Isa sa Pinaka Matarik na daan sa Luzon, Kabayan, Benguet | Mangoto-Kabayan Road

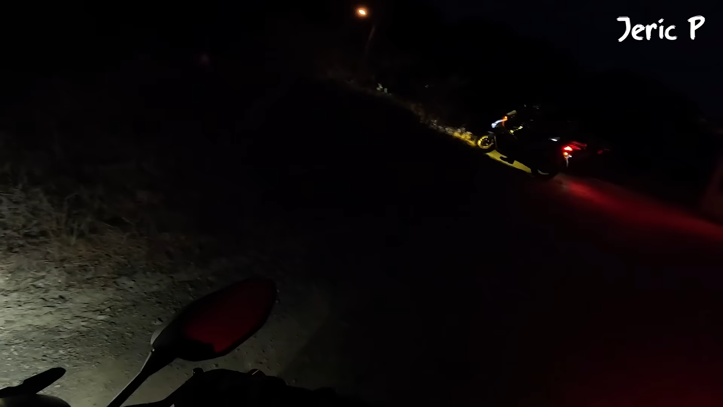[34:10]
Baka mawala na naman ang preno yung kay Apport. Oh. Diyan lang naman yan. Pero pagdating sa bandang unahan, sementado na.
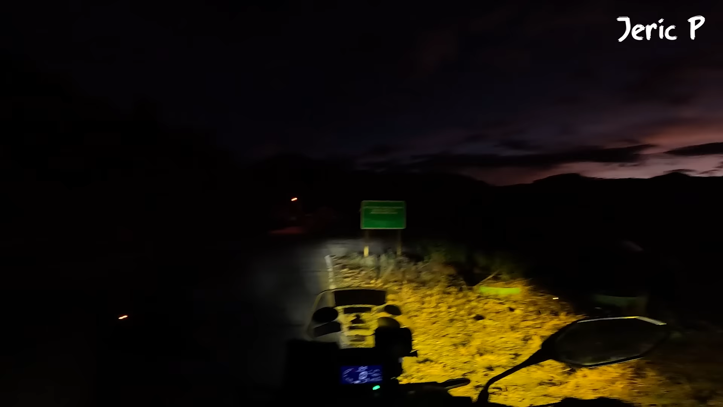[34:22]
Wala na tayong makikita guys. Kasi ginabi na tayo. Ayun, so diretso na kami ng... Ah, kakain lang muna kami. Malapit na dito. Tapos Baguio. Ayun o, yun yung dam mo. Yun may mga ilaw na yun.
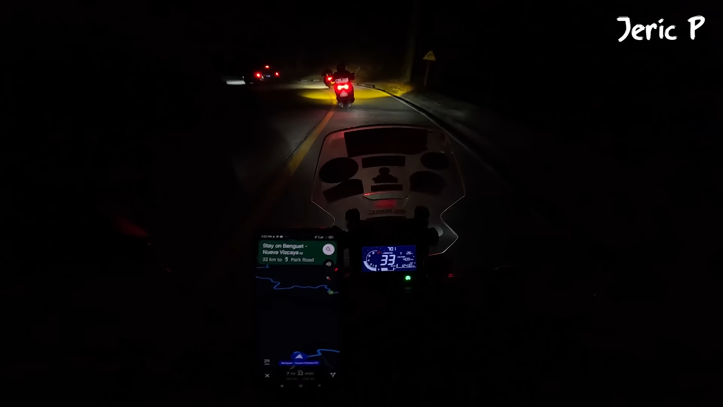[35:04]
Alas 7 na ng gabi at ito yung binabaybay natin guys. Si Tito Paul na nasa harap. Oo, oh, galing na niyang bumangking eh.